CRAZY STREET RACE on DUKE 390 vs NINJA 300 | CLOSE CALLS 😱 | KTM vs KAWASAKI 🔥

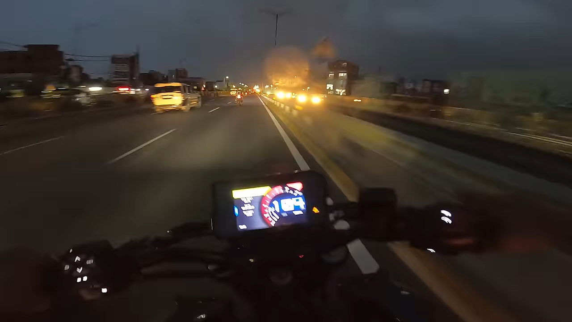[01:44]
जैसे ही Z900 से सीधा ड्यूक पे आया हूँ ना, मुझे ये बाइक बहुत ही हल्की लग रही है। एंड साथ ही साथ लग रहा है कि भाई कहीं बाइक ज़्यादा इधर उधर ना भाग जाए।
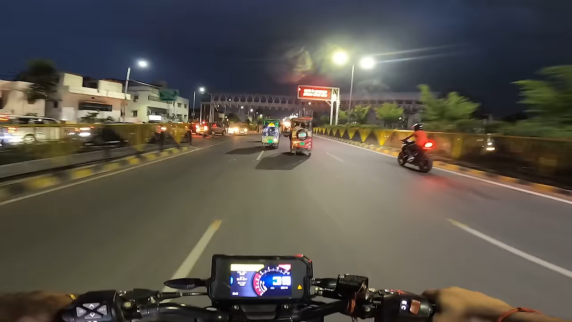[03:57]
तो हम लोग यहाँ से चल रहे टुवर्ड्स बोरिंग रोड एंड इस तरह से होते चलते,
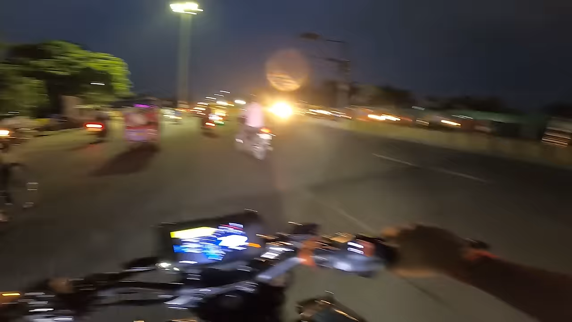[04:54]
यार ये कितनी हल्की है भाई।
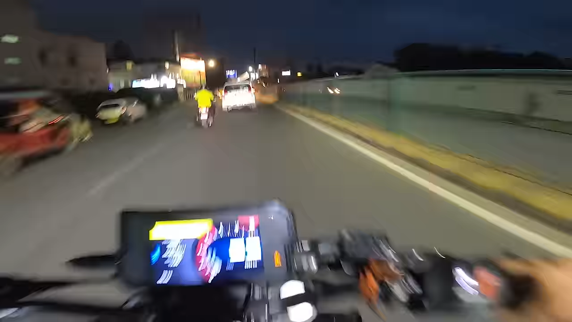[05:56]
इस पर ना मैं व्हील इसलिए नहीं मार रहा हूँ क्योंकि बाइक मुझे बहुत ज़्यादा हल्की लग रही है एंड अभी आदत हो गया भाई जी 900 चलाने का ना, तो थोड़ा सा प्रॉब्लम हो रहा है। अदरवाइज़ मुझे ड्यूक 390 से व्हीली मारने में बहुत ही मज़ा आता है भाई। पब्लिक रिएक्शन देखो बस, इधर भी भाई जाम लगा रखा है।
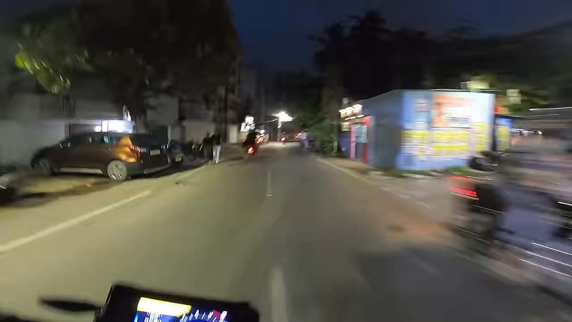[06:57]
आगे पुलिस वाले थे भाई, निकलो निकलो निकलो।
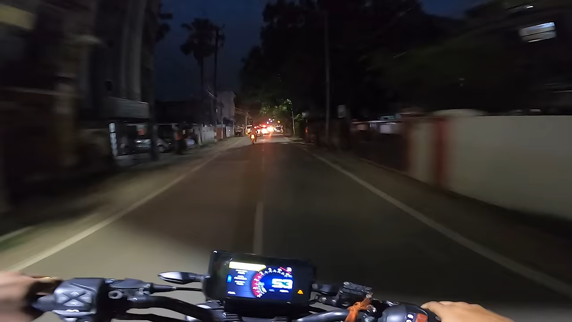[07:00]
एकदम हमें टारगेट में ले रखा था उन्होंने।
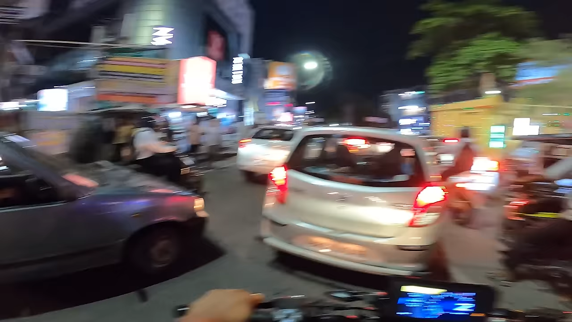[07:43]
बहुत ही बुरा ट्रैफिक में अटक गए अपन एंड आई डिडंट एक्सपेक्टेड कि आज ऐसा ट्रैफिक में अटकेंगे।
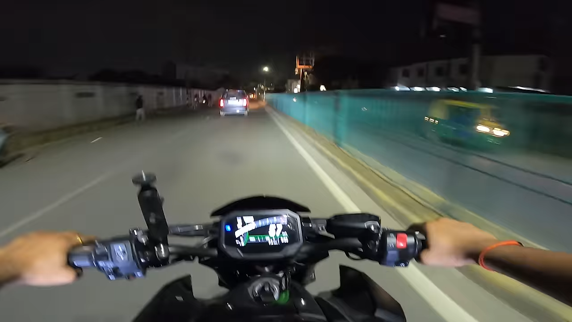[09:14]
तो अभी जा रहे हैं वापस घर की तरफ एंड ये लोग जाएंगे भाई टुवर्ड्स सगुना मोर।